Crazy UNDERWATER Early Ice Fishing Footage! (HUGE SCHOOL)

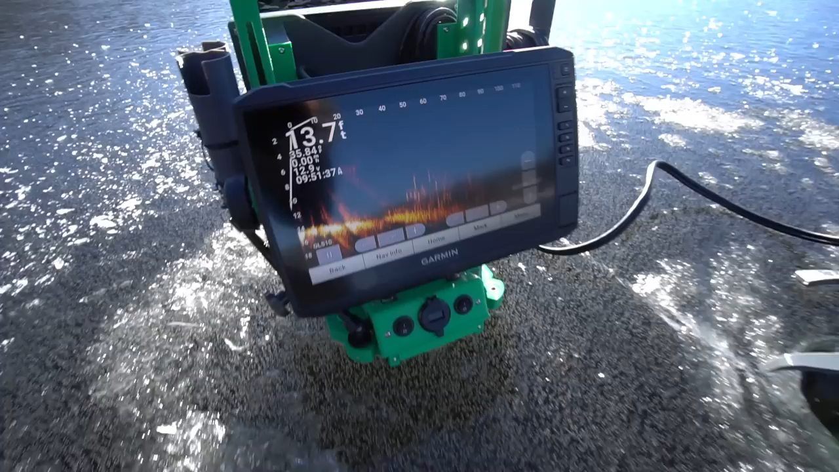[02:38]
On screen: depth 13.7 ft
So we were scanning 40 feet away but look look at the size of that school every
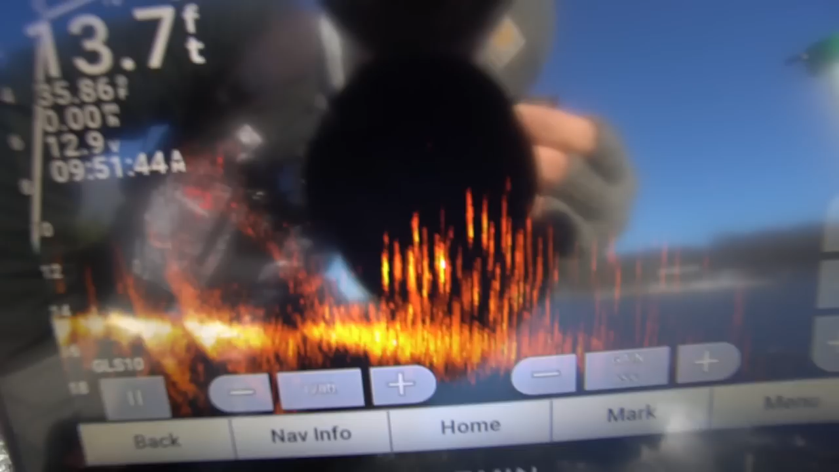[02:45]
On screen: depth 13.7 ft
single mark they see vertically is all a fish.